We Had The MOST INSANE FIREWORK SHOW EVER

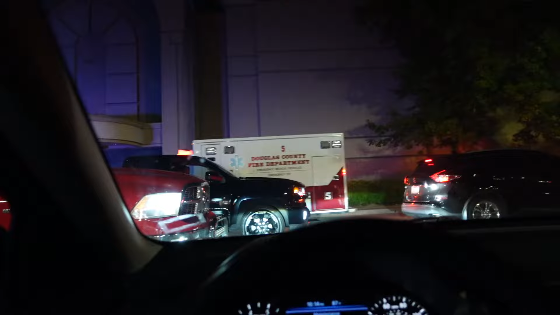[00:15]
And you got the fire truck coming down. Oh, here they're now. Coming through here. Something happened, bro. Guys, somebody got hurt.
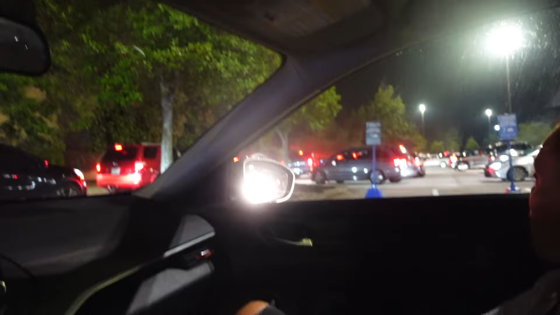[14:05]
Something do not look good, guys. Oh, they got ambulance, they got too. Ambulance and fire trucks. Oh my gosh, bro.
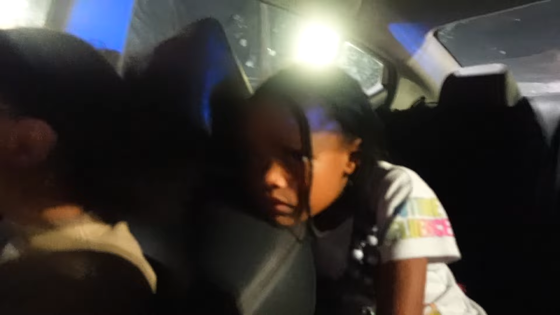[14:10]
Somebody got hit with the fireworks. Something happened, man. I don't know what happened, Maya. They got fire trucks.
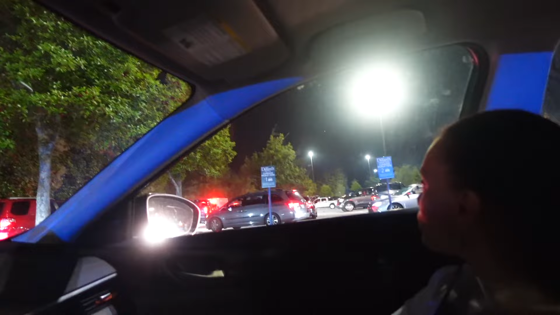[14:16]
Look, they coming down here now. Guys, we've been stuck in this traffic this whole time trying to get home, man. But did somebody get hurt?
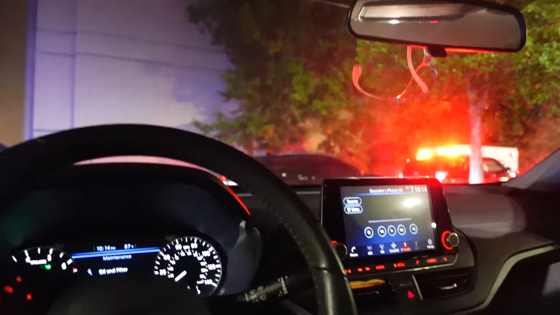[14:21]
I don't know. I think somebody did get hurt. See the ambulance right there. And you got the fire truck coming down here now.